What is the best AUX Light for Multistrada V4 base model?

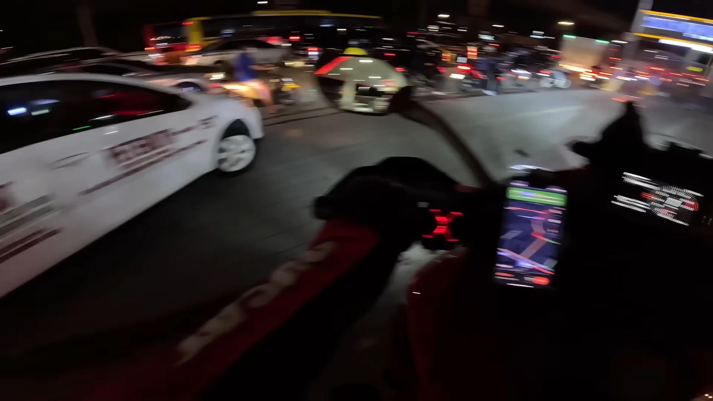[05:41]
So napapanood dito ng month of December.
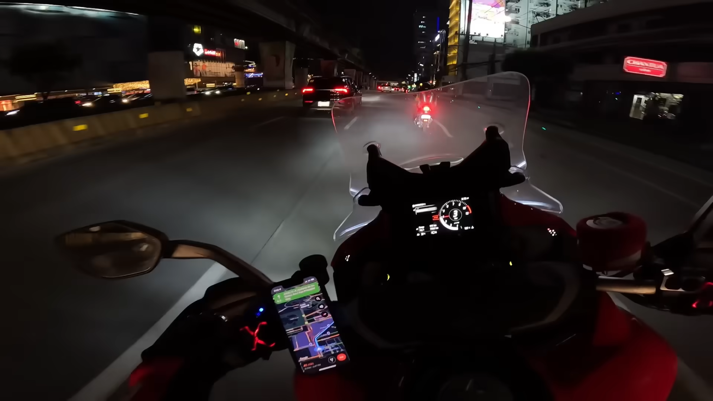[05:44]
Ganyan ang situation. Sa ngayon hindi ko pa inon yung dalawang auxiliary lights ko. Pero yung isa naka mahinang mode lang. Parang daytime running light lang siya. So dumidepende ako ngayon sa aking LED headlight. So maliwanag naman. At dagdag mo pa yung liwanag dito sa EDSA. Maliwanag naman eh. At ito yung sinasabi ko. Nakita-kita ko yung liwanag ng mga ilaw, liwanag ng kalsada kahit gabi. Dahil naka-clear lens ako.
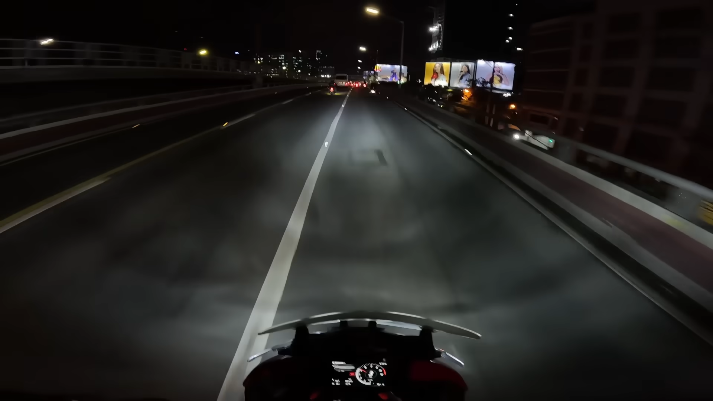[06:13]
Hindi naman malabo yung mata ko, pero simula kahapon na natry ko yung lens na clear, tapos nag-ride ako ng gabi kasama si Mrs. Nako, apakasarap. Tingnan mo yan, oh. Kitang-kita ko. Pero tignan yung ilaw ko, guys. Ang liwanag talaga. Boom! Diba? Maliwanag na dito. Maliwanag pa yung ilaw ko.
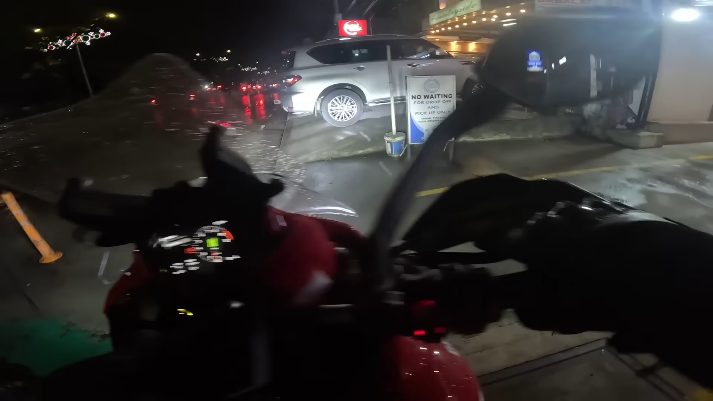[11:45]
So yung Future Eyes ang naka-on. So yung isang auxiliary light na rin ay nakapang DLR lang siya kasi nakababa yung kanyang ito. Yung dial, ano, ganun switch. So pagka nag-high tayo, dun siya bubuga ng bang! Diba? Ganyan kalakas.
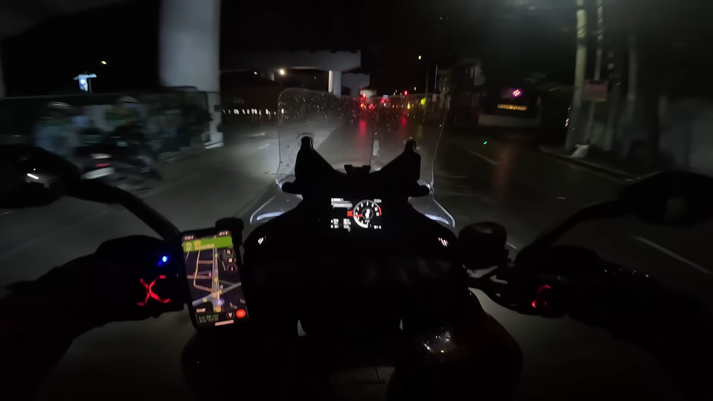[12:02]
So yung isa nakatotok pababa para yan yung aking maintaining ilaw.
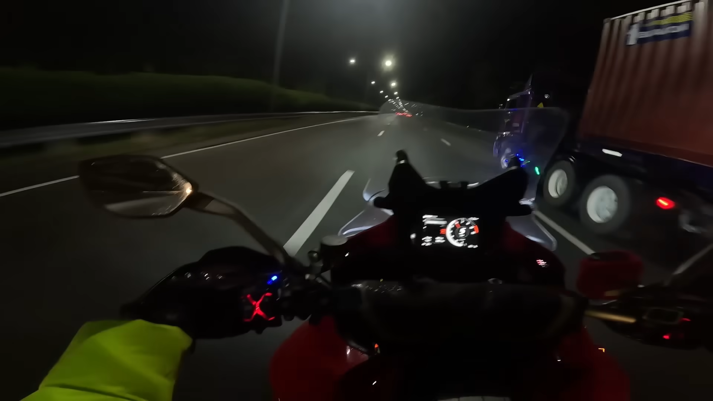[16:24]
Hindi naman siya 100% na ililigtas ka niya, pero at least sa gasgas, sa bukbog, ay mababawasan. Madalas ako nakakatsimpo ng mga VIPs ngayon, guys. So, batiin natin. Escort, oh. Oh, mukhang yun yung VIP, yung naka-black car. Tignan nyo, guys. Sobrang liwanag ng ilaw ko. Dagdag mo pa to. Yung isang LED lights natin na Future Eyes is naka-low.
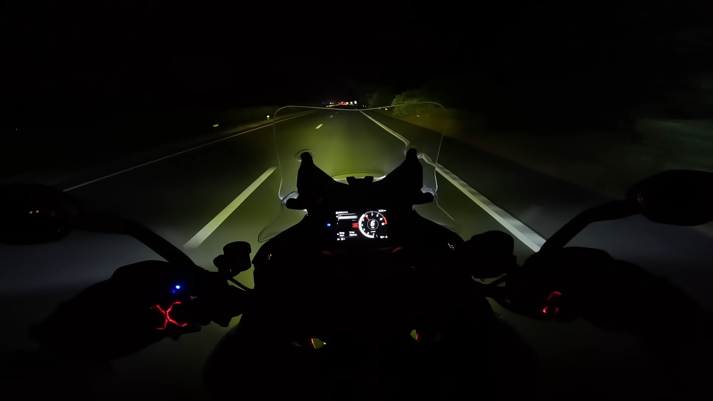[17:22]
Kasi sobrang dilim talaga dito, guys. Patayin ko yung ilaw, ha. Ayan, oh, sobrang dilim talaga.